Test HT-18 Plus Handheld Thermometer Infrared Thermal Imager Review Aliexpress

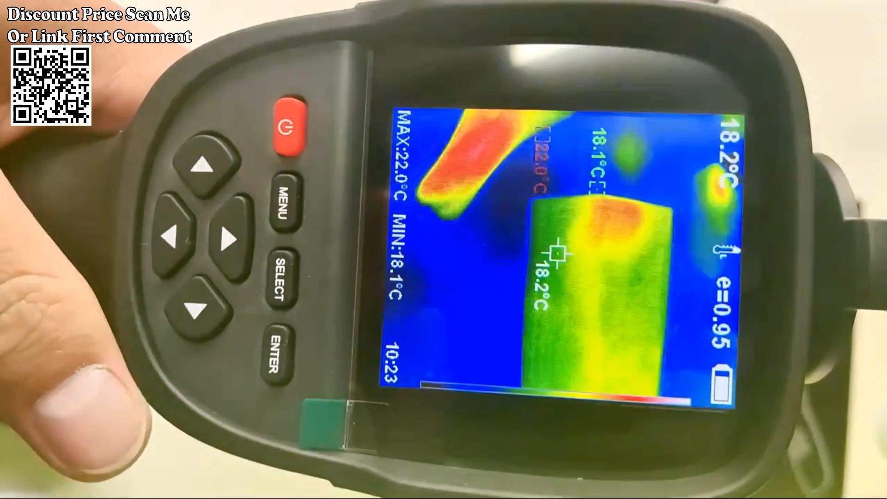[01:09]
On screen: spot 18.2°C, max 22.0°C, min 18.1°C
Temperature measurement Capable of measuring temperatures in different scenarios, making it suitable for various industrial, HVAC, and home applications.
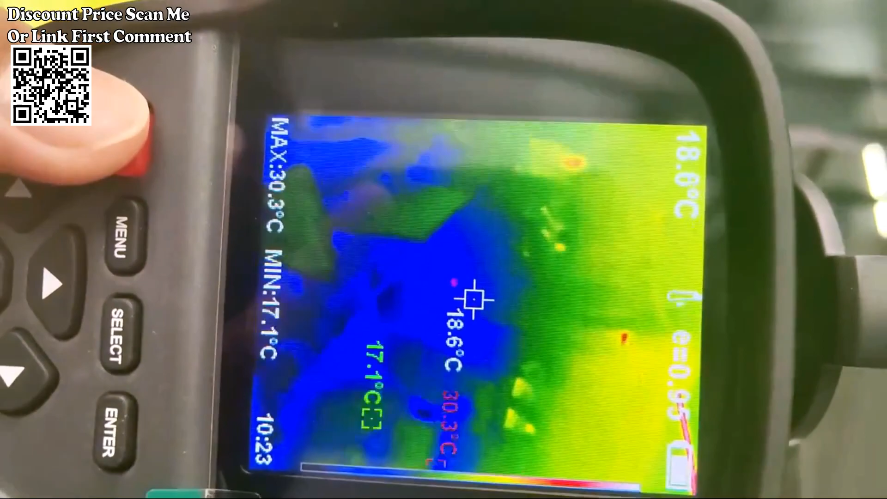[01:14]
On screen: spot 18.6°C, max 30.3°C, min 17.1°C
Thermal Imaging for Diagnostics Ideal for diagnostic purposes,
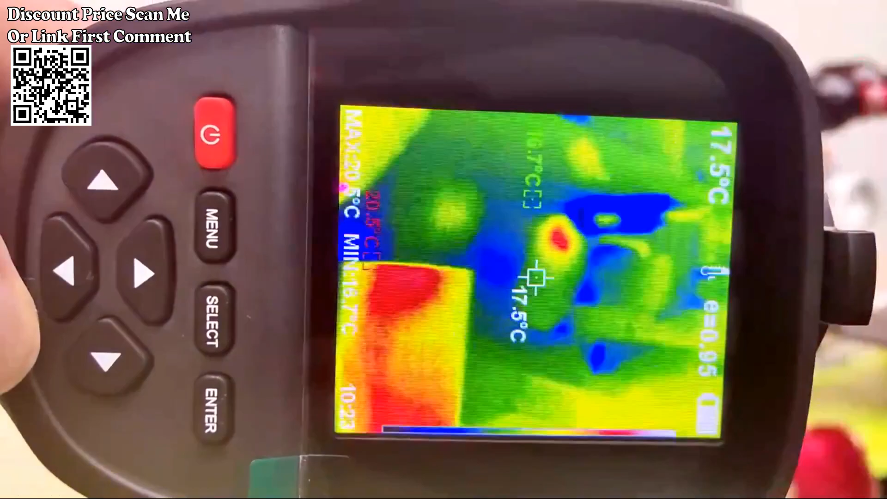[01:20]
On screen: spot 17.5°C
allowing users to identify temperature variations,
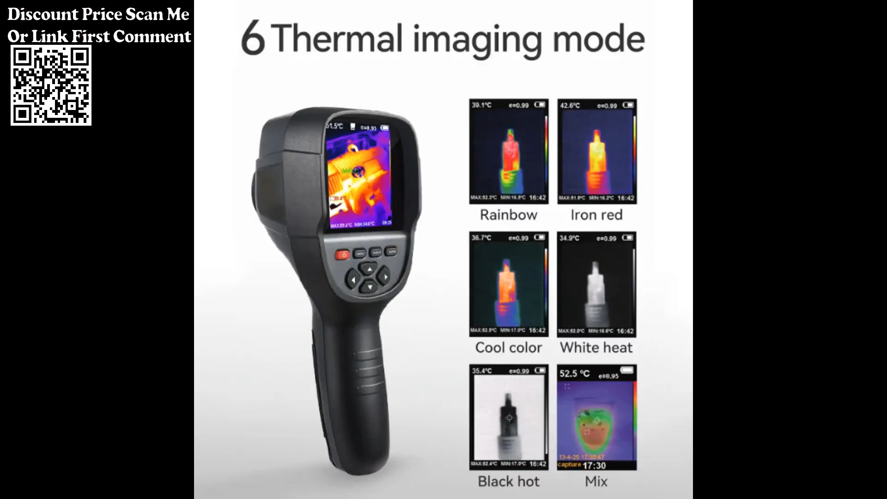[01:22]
anomalies, or issues in different surfaces, including walls, floors, and heating pipes.
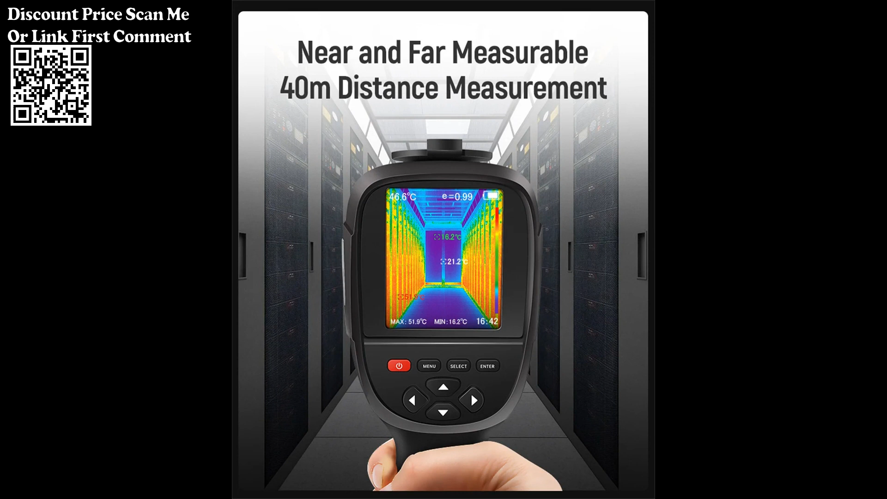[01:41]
On screen: spot 21.2°C, max 51.9°C, min 16.2°C
display for clear visualization of thermal images and temperature data.